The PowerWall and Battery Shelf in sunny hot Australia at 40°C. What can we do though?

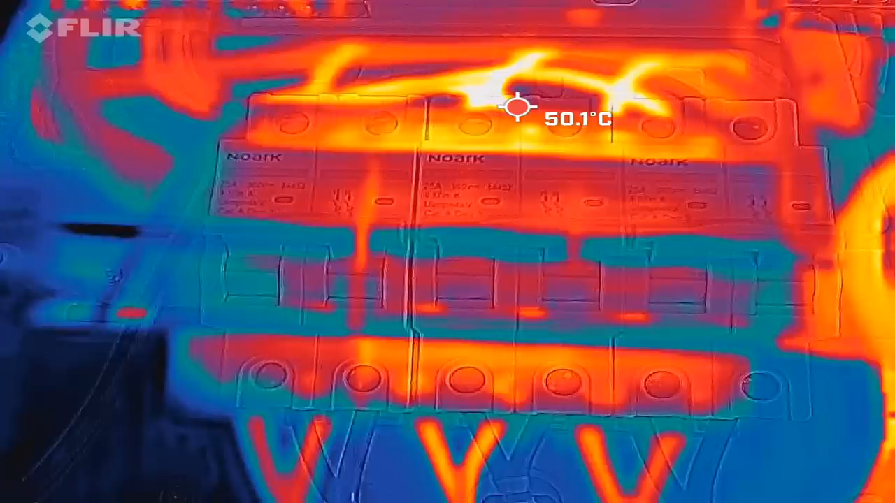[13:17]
On screen: spot 50.1°C
okay there are yeah they are warm
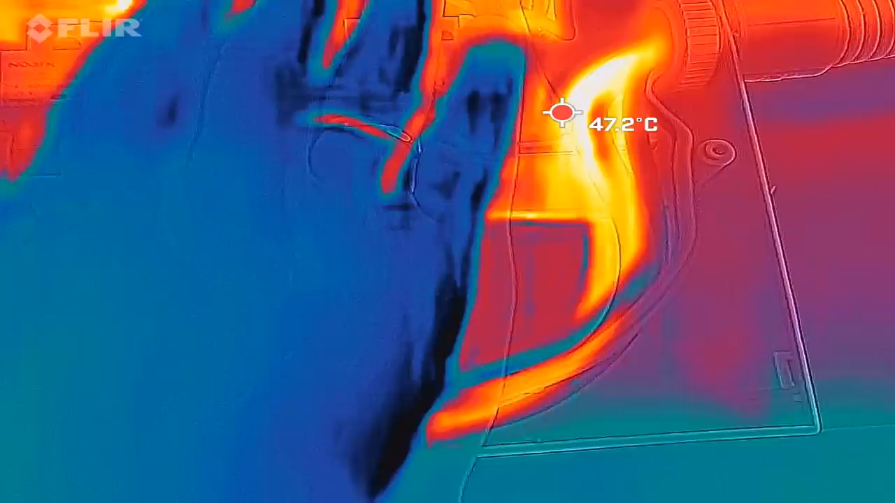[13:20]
On screen: spot 47.2°C
you can feel it but it's not like 80 degrees we have inside and
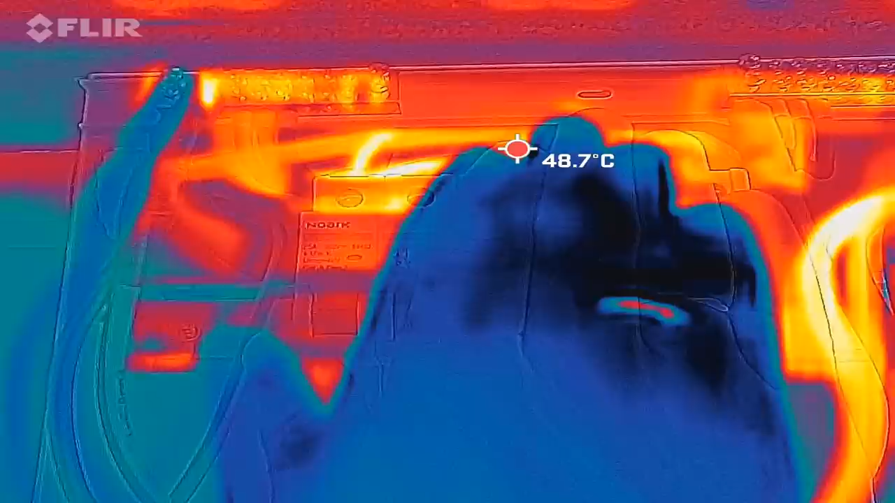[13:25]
On screen: spot 48.7°C
i just realized i've totally forgotten to have a look at this hot spot here of the positive exit from the bus bar from the positive
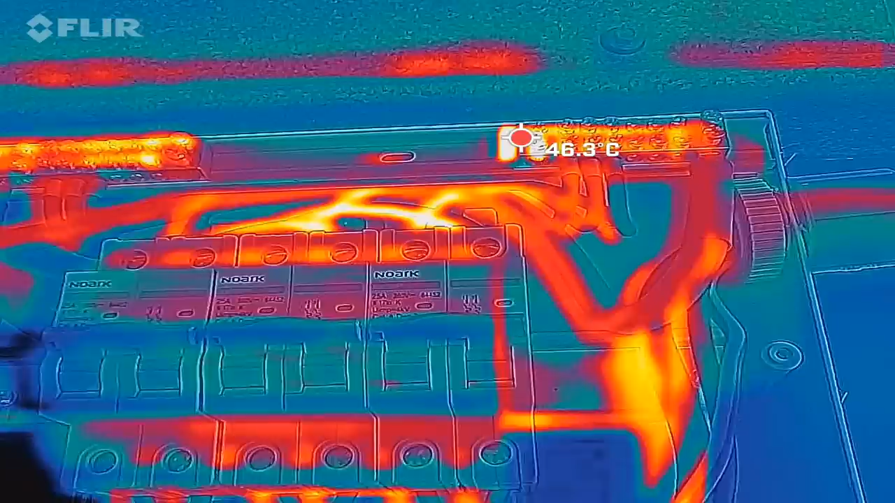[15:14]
On screen: spot 46.3°C
okay and here we go that is actually funny that we still have the hot spot on the left hand side even there is no cable connected
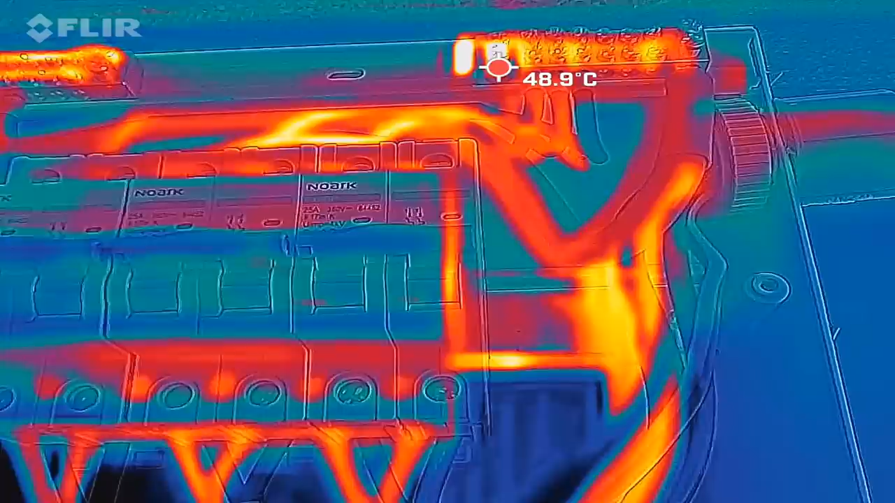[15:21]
On screen: spot 48.9°C
anymore i wonder if this is just a reflection of the brass bus bar
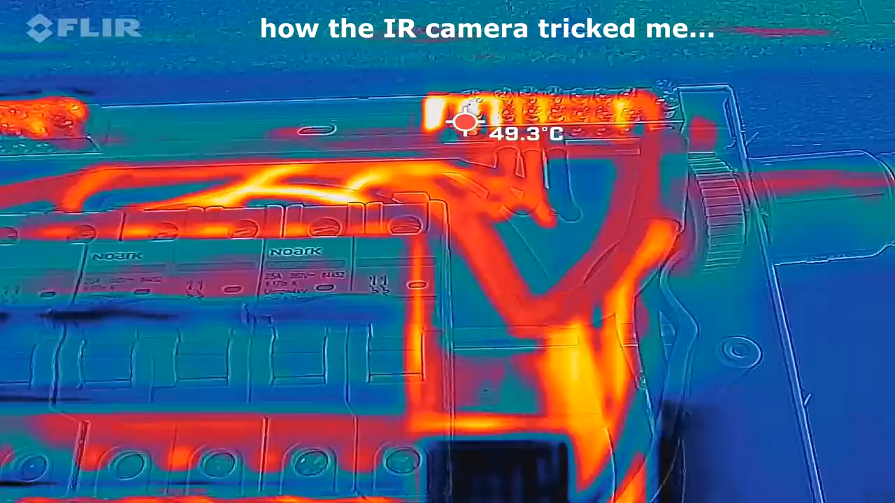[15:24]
On screen: spot 49.3°C
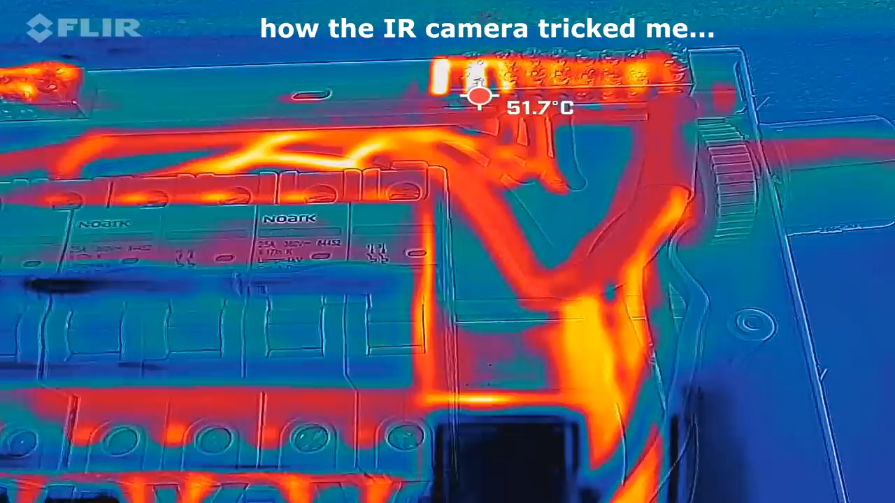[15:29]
On screen: spot 51.7°C
and it was never a hot spot because the cable didn't feel hot or something never
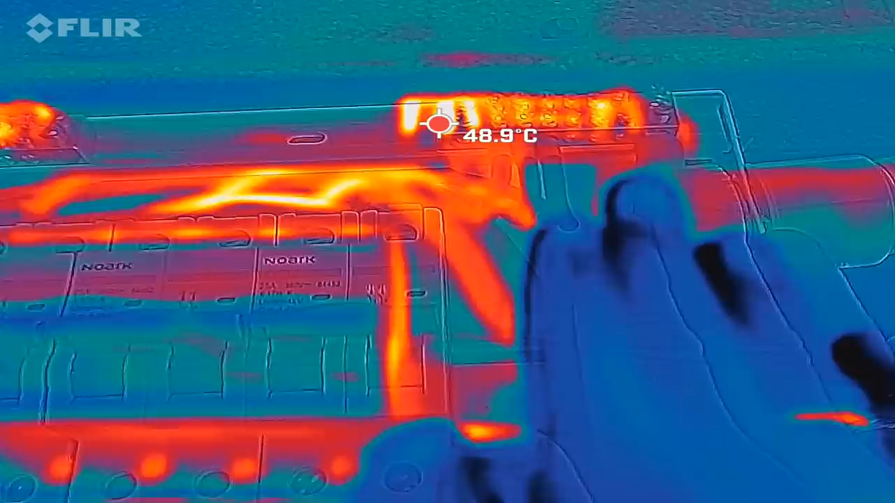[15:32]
On screen: spot 48.9°C
what do we here what
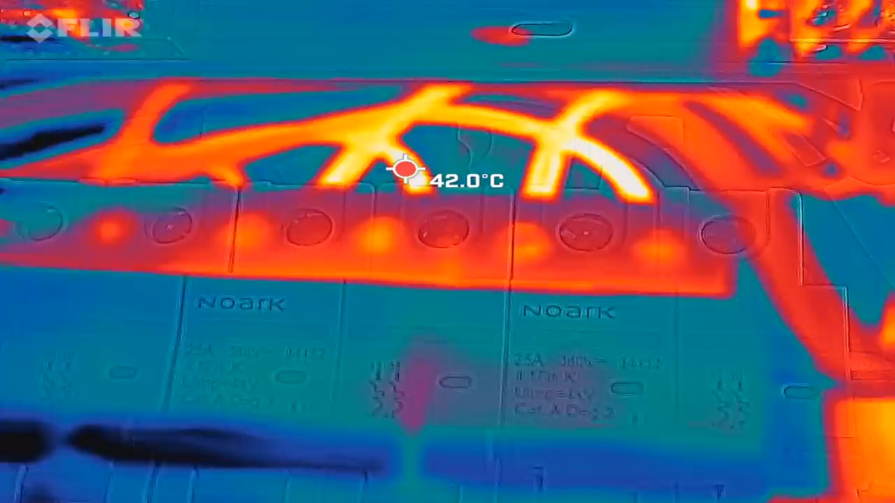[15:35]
On screen: spot 42.0°C
do it is 42 degrees that's fine we've got 35
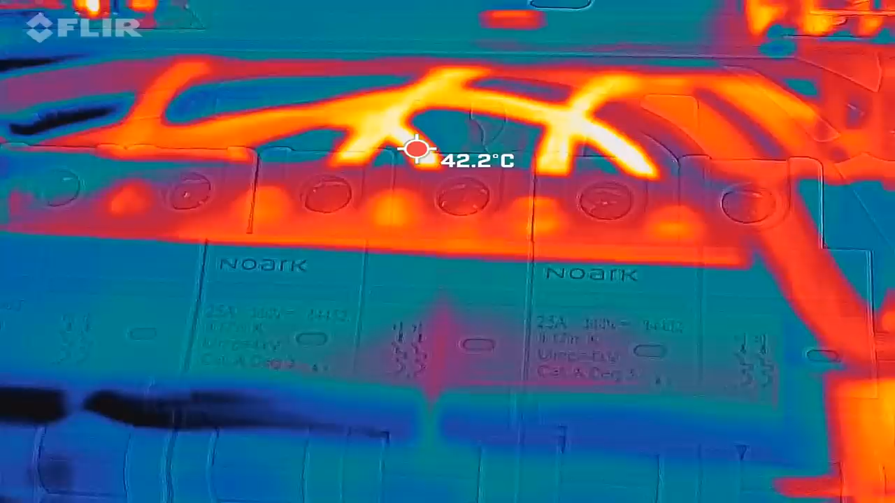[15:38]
On screen: spot 42.2°C
outside so that is not a problem i think we can leave it as it is now and
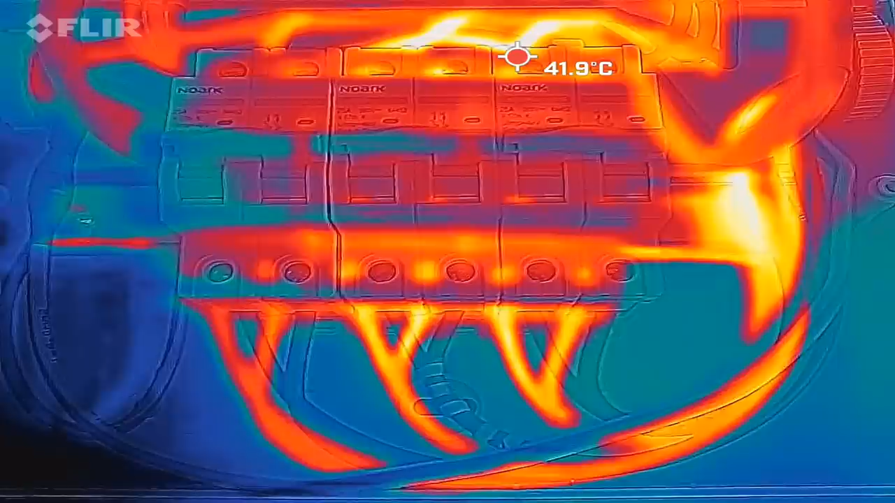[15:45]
On screen: spot 41.9°C
close the distribution box here see there this hot
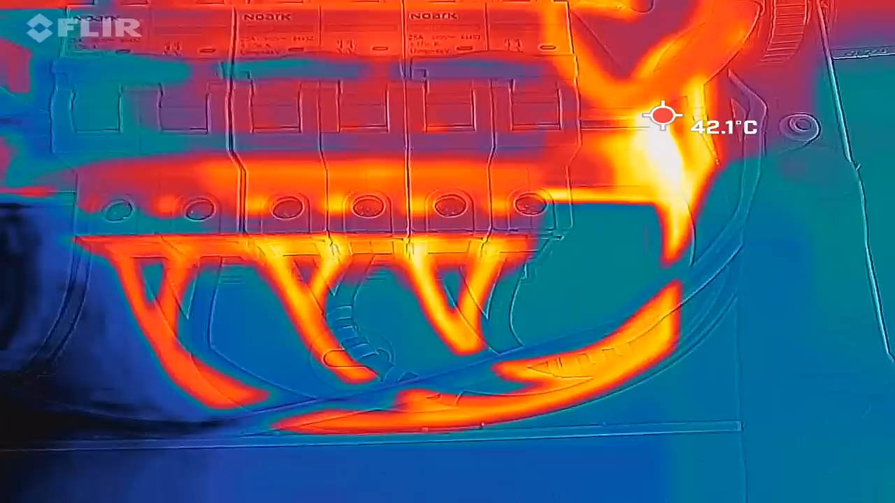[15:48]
On screen: spot 42.1°C
spot this is the dean rail reflecting
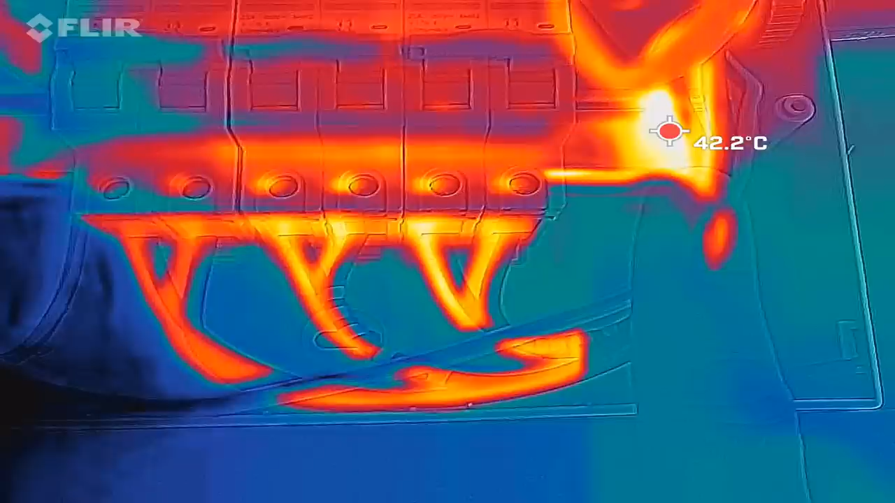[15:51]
On screen: spot 42.2°C
heat from somewhere else
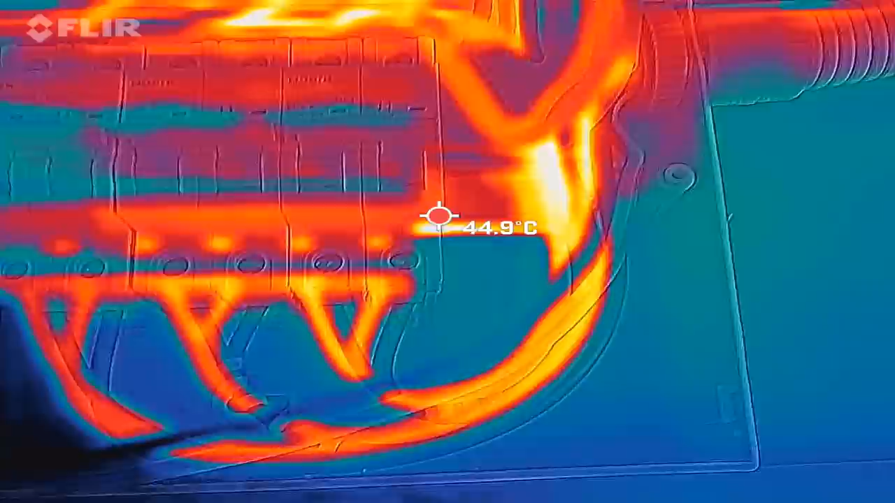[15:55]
On screen: spot 44.9°C
and
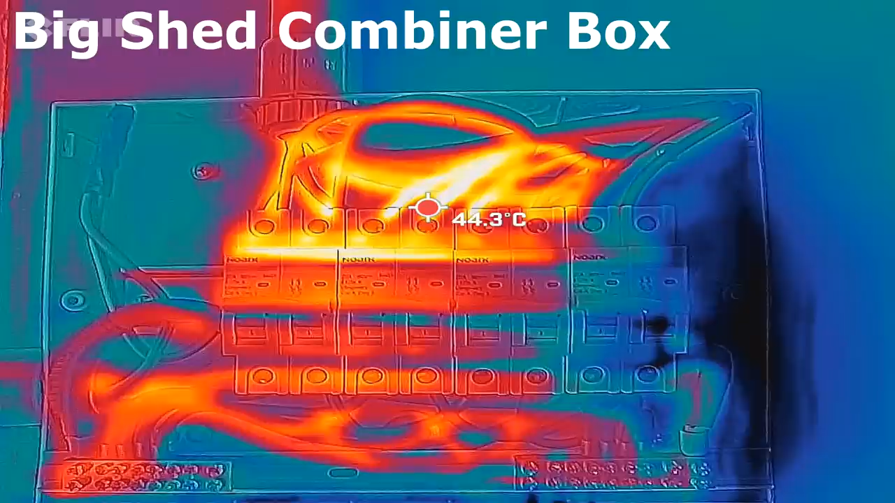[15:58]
On screen: spot 44.3°C
we are now looking at the combiner box in
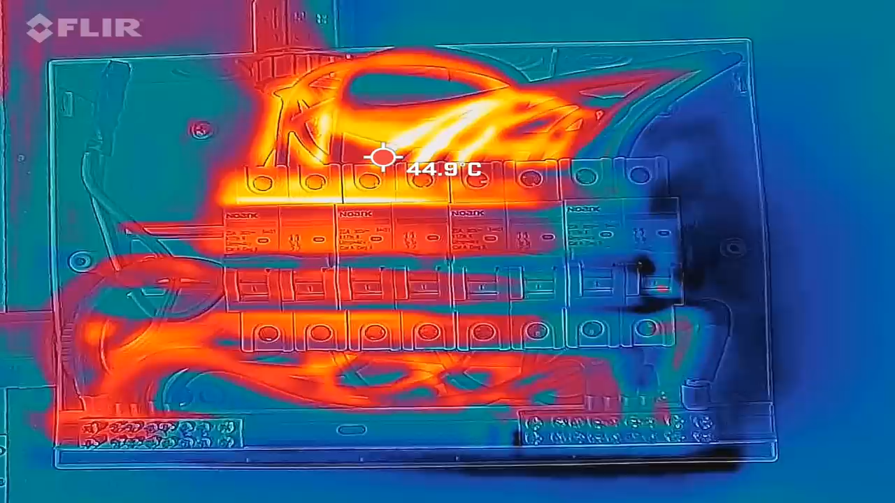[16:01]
On screen: spot 44.9°C
the big shed we've got 44 degrees on the cables as hot spot which
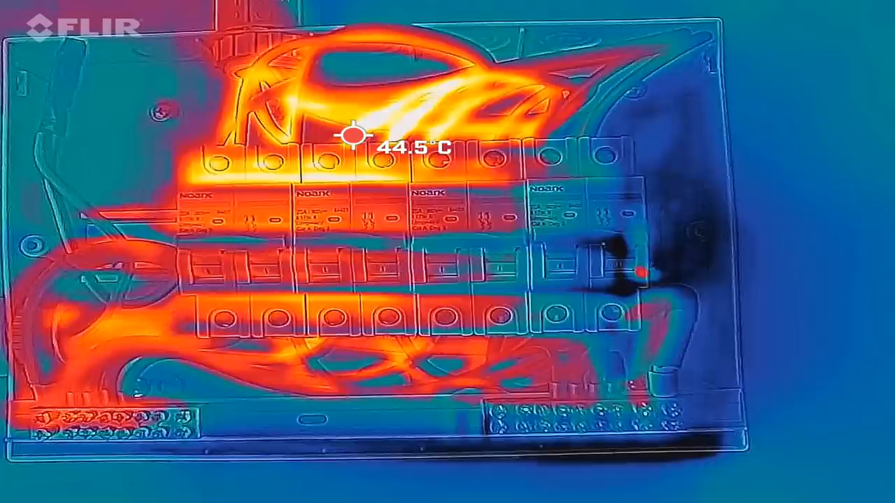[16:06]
On screen: spot 44.5°C
is not a hot spot again 35 degrees
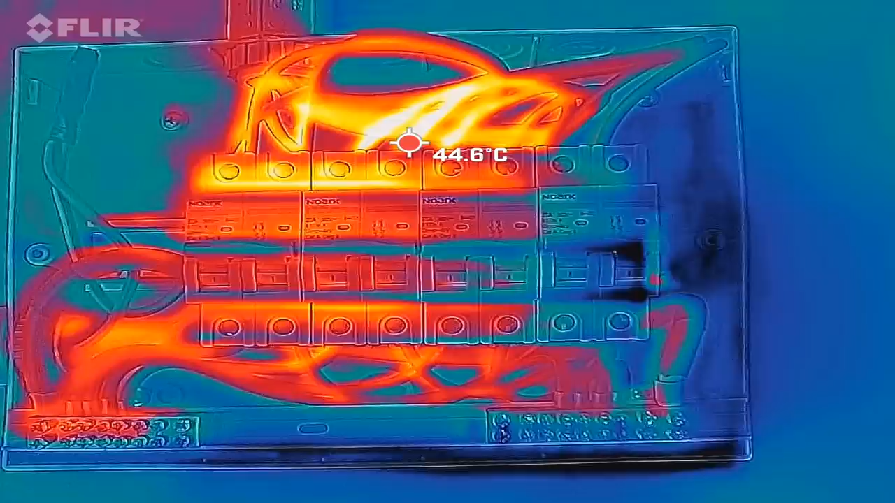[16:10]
On screen: spot 44.6°C
ambient temperature temperature already so this